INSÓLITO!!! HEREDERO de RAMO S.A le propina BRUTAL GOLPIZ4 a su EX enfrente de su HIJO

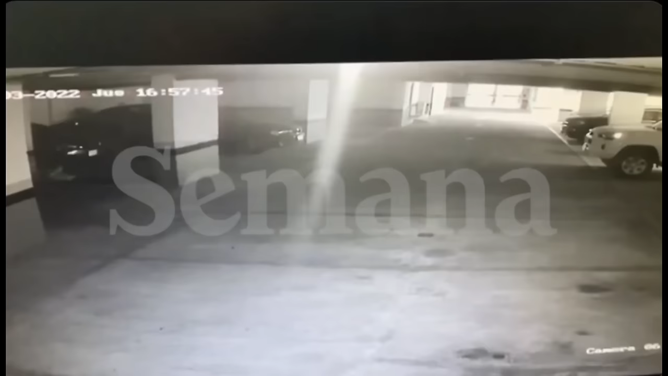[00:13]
la revista Semana ha revelado perturbadoras grabaciones donde se observa a un sujeto identificado como Santiago Molano presuntamente atacando a una mujer en el estacionamiento de un edificio capitalino.